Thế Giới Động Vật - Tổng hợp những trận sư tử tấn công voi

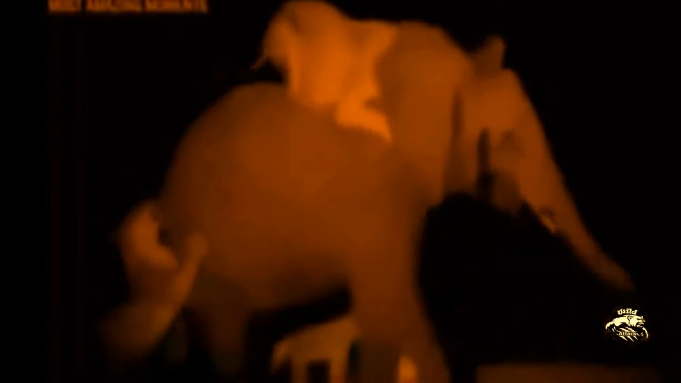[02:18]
She's 5 times the size of a calf.
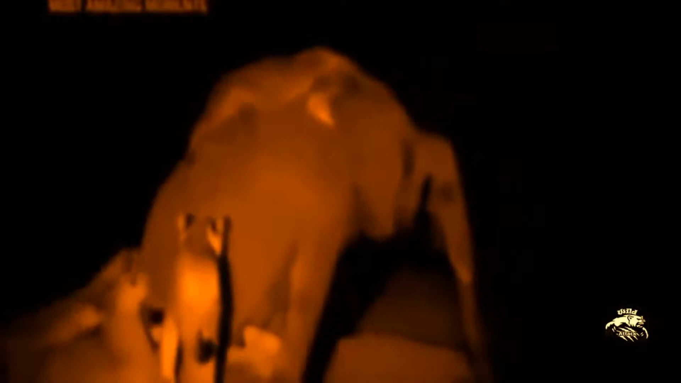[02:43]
This time, they've bitten into more than they can chew. Although she's wounded, the elephant still has the strength to defy the lions.
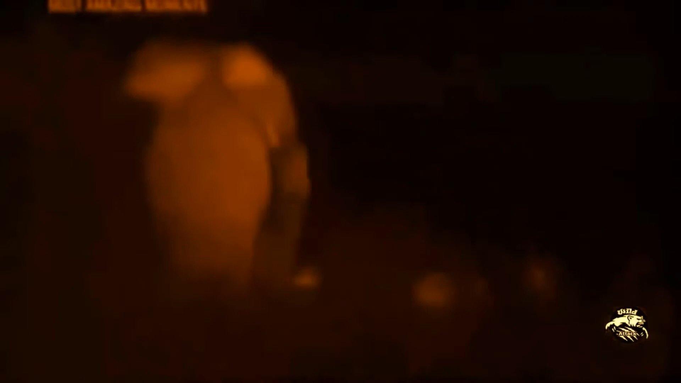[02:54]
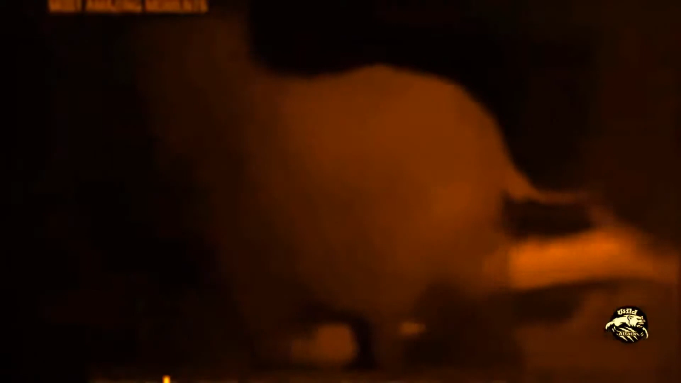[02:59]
But she leaves behind a pride whose hunger for elephants will likely only grow.
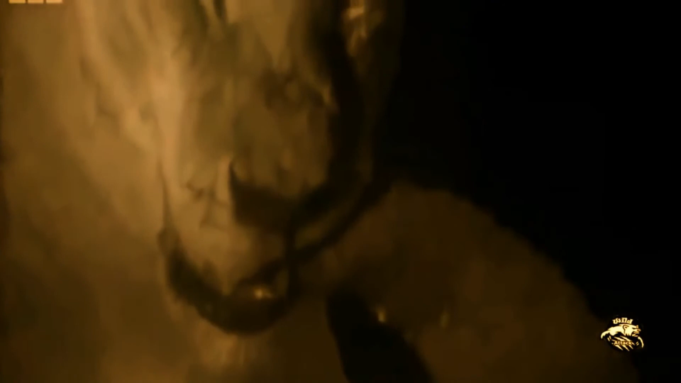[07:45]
This elephant will feed the whole pride for at least a week.